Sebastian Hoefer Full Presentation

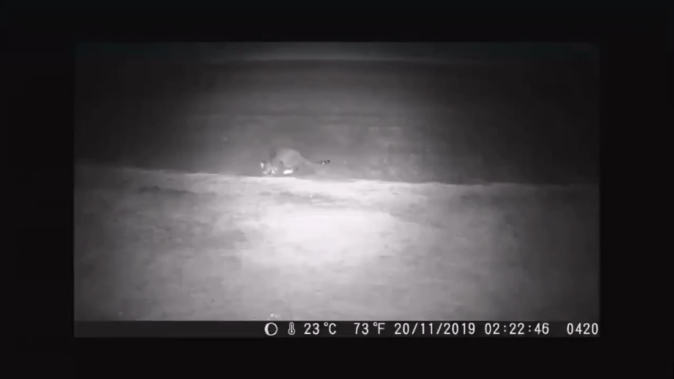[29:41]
We had a few cats that were feeding on the dead snakes. We also found some nine herons that were picking those snakes up.
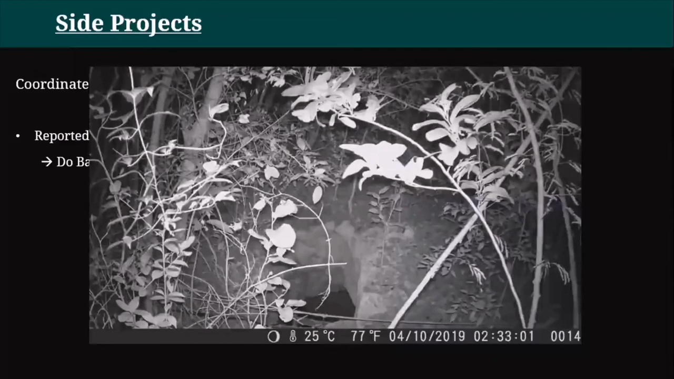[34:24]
You can see some of the bats emerging from the cave down at the bottom. And so we left this camera trap there for two weeks. And sure enough, we did find a Bahamas boa, here indicated with the red arrow, on a branch close to the cave. However, we did not observe this boa hunting any bats and
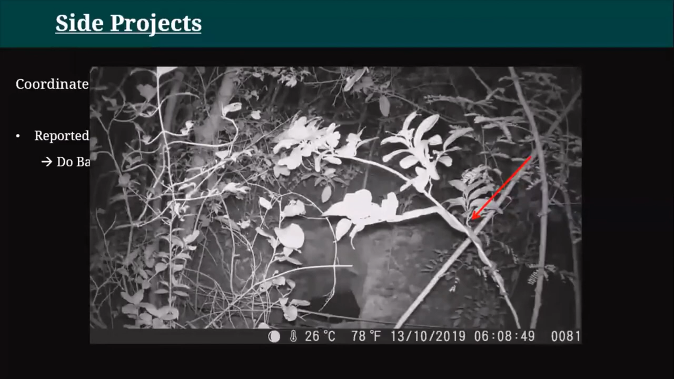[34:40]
neither did we find multiple boas in any of our camera trap images. And that could have several reasons.